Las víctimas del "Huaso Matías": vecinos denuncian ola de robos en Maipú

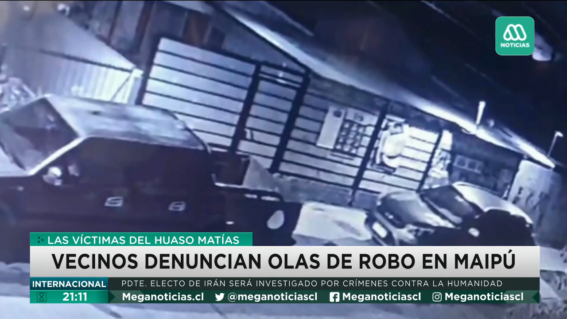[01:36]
Las cámaras de seguridad de la Villa Mosaico aportan las principales pruebas que estos vecinos tienen en contra del Guaso Matías.
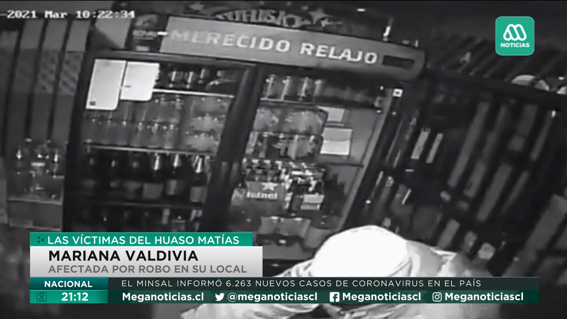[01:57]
Mira, cómo se activaron las luces y él a lo mejor no sabe que había cámara atrás.
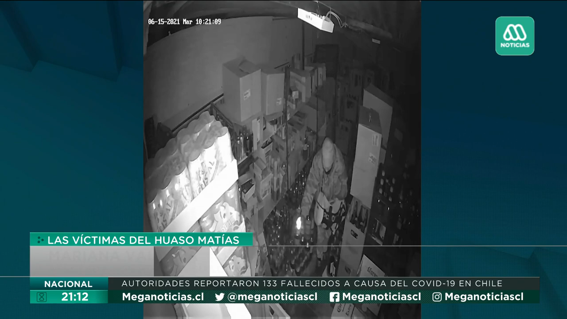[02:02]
Vino Carabinero, me tomó la denuncia y que solamente tengo que esperar que me llame de fiscalía.
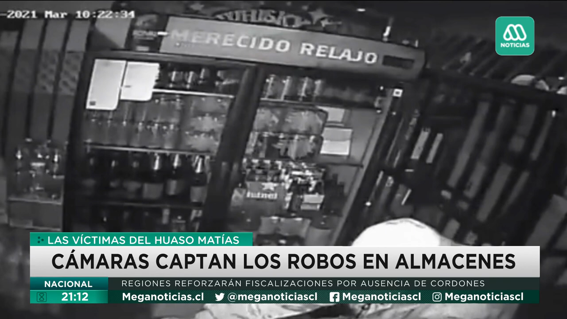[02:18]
La impotencia que da que entra tu espacio,
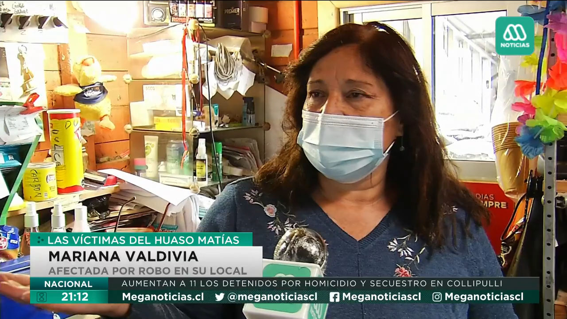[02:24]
a tu privacidad y después pasa por la calle como si nada.
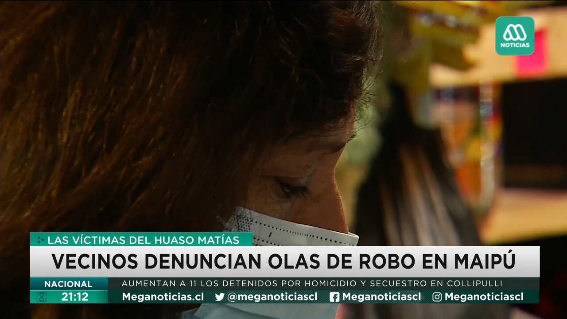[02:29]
Como los propios vecinos mencionan, camina por cada local durante el día y de noche o incluso madrugada ingresa a cada recinto para efectuar distintos robos.
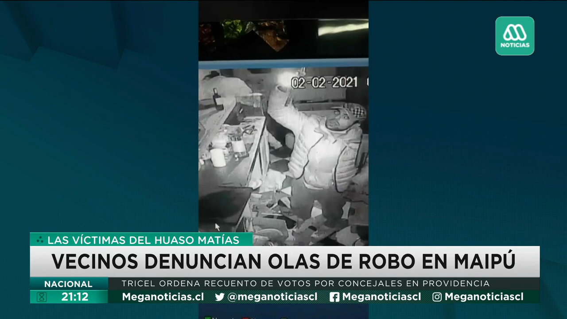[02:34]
Un delito que se repite en otros lugares como lo fue en esta verdulería.